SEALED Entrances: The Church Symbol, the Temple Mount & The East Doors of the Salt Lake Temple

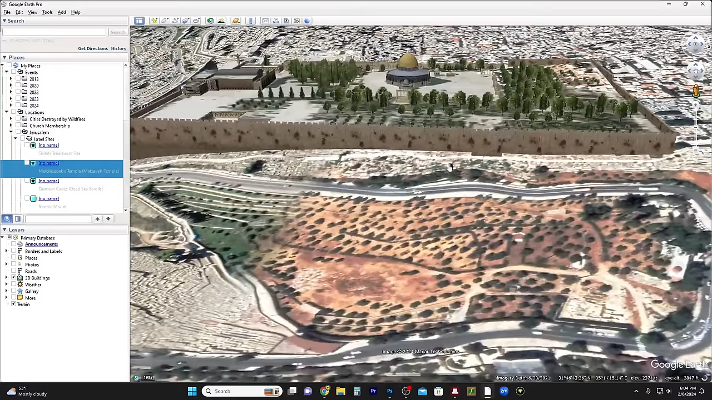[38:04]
we're talking about this uh location right here okay in relation to the rest of the temple mount okay